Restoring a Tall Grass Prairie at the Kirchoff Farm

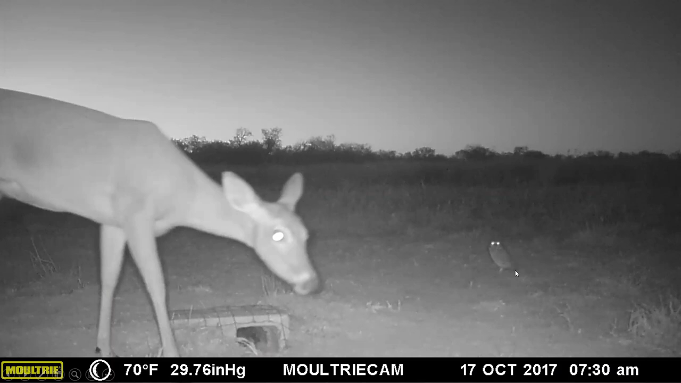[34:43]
The burrowing owls visit these every year, like in October and November. Actually, we think these are migratory owls coming through, but nobody has stayed. And we think the reason they're not staying is because other animals are living in these burrows. Uh, animals that within 24 hours of us opening this entrance up, they fill it back up with dirt. Uh, possums, skunks, uh, rats, mice, ground squirrels, all kind of animals are getting in here.
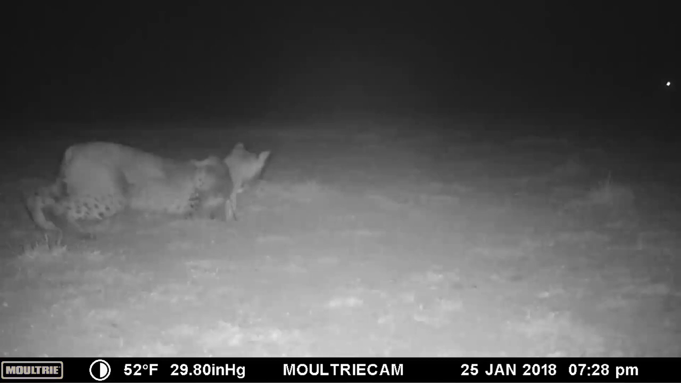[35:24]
And we know that. And so do the bobcats. That same entrance that I just showed you with the deer standing beside it, uh, a bobcat one night was reaching in there trying to get something out. So these are the kind of things we see, uh, with some of these wildlife restoration projects.